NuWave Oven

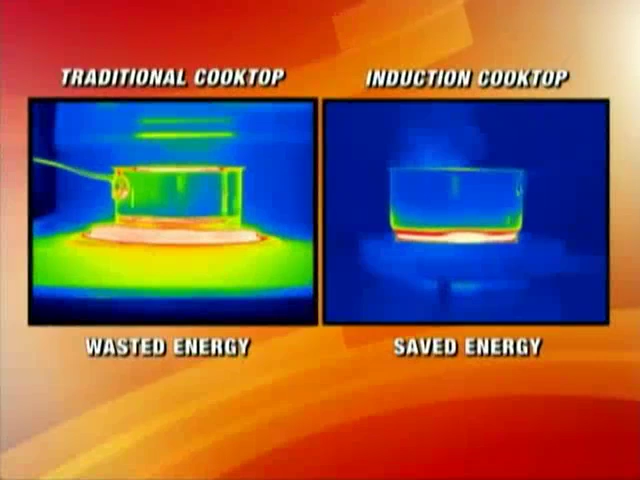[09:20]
This infrared camera shows how a traditional cooktop heats the area all around the pot. But look how the new wave PIC heats up only the pot.